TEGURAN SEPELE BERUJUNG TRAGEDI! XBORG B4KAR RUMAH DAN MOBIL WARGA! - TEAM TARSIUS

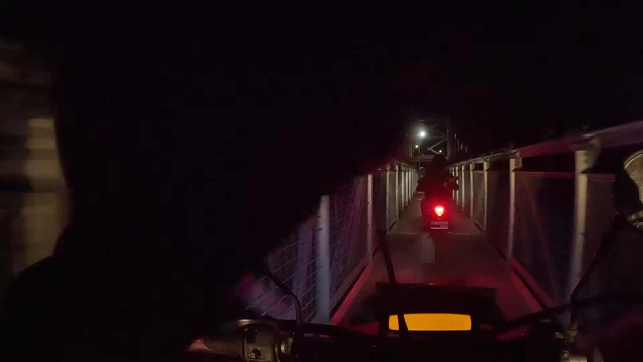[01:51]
Jembatan dari tim Jasangan Gia Cipon tetap sama wilayah timur dan wilayah barat.
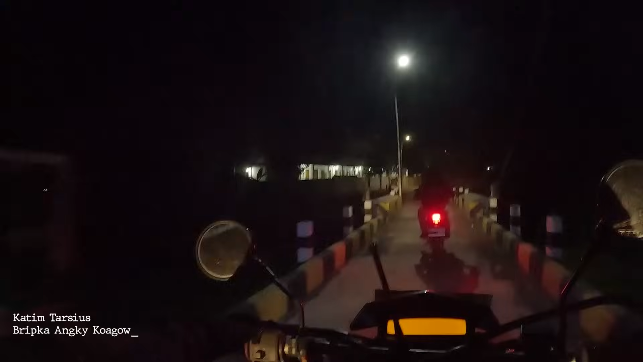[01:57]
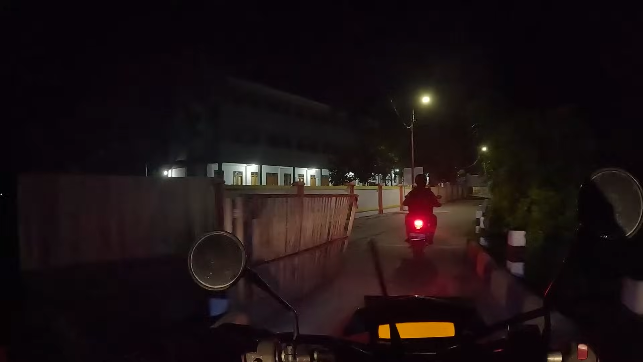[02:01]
Tadi bisa dilihat langsung masuk di wilayah Bakasan yang target-target. Dan ini menuju tadi jembatan juga menemui bawah.
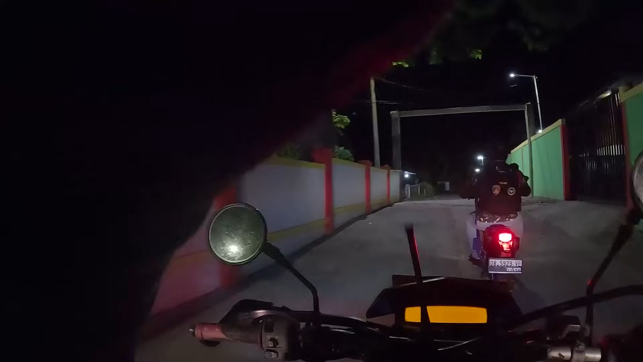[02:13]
Tetap akan melingkar wilayah hukum Polres Bedung.
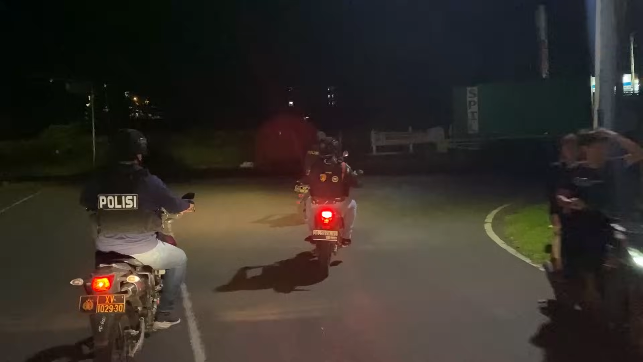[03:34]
Melihat dari kejauhan sekelompok anak-anak muda yang menunjukkan gelagat mencurigakan di pinggir jalan,
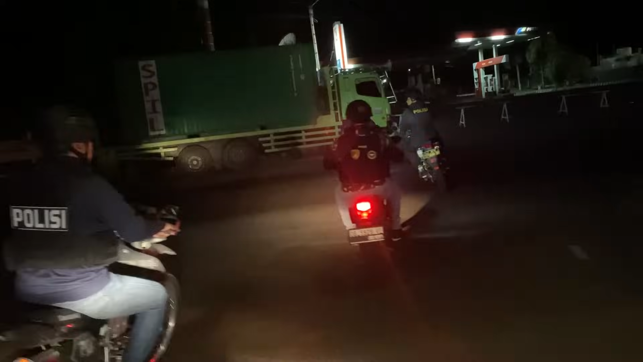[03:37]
tim pun langsung mendatangi dan memeriksa anak-anak muda tersebut.
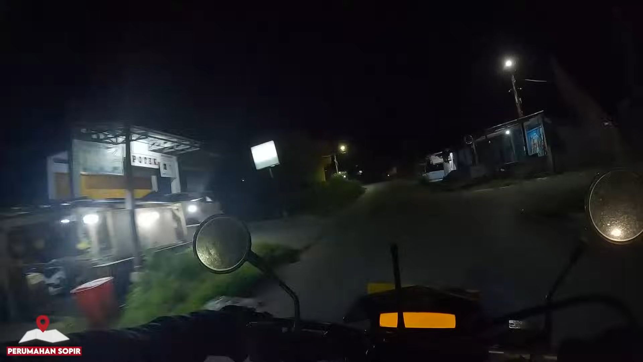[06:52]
Masuk di perumahan sopir TK Pembina.
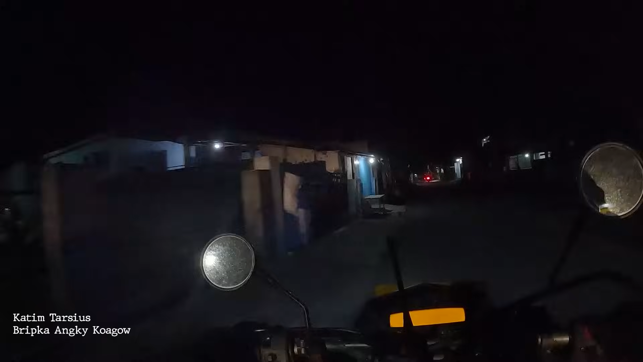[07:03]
Ini pemukiman-pemukiman juga ini, banyak perum.
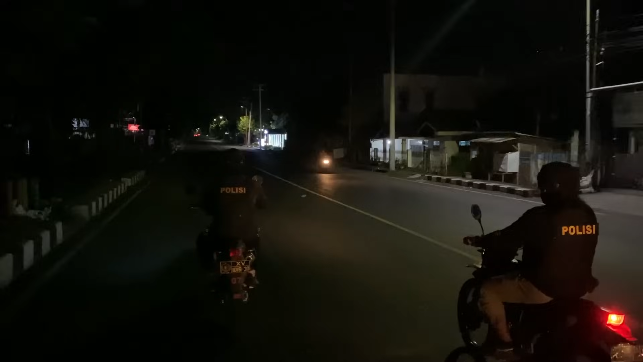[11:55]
Sekarang lanjut ke cek lorong vals. Karena sempat tadi ada yang masyarakat menghubungi, ada yang miras sambil bawa kuku, kuku riuk di lorong vals Panggalan Ojek. Mudah-mudahan sudah ada.
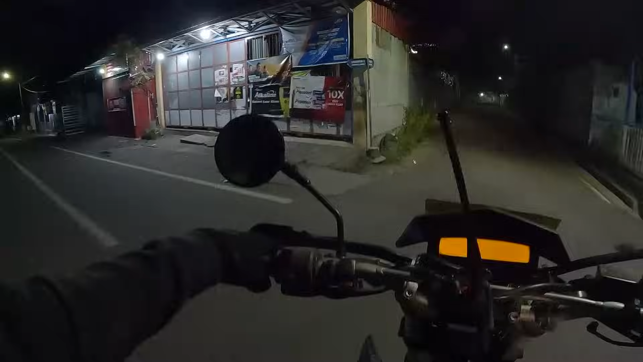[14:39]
Tim menerima informasi dari masyarakat bahwa sebuah mobil milik warga dibakar oleh pemuda yang mabuk.
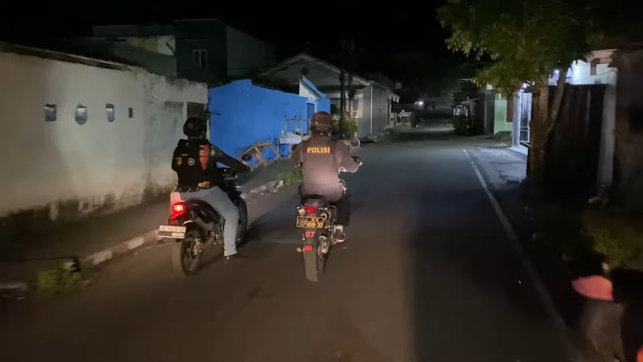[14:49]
Menindaklanjuti informasi tersebut, tim langsung menuju ke lokasi kejadian.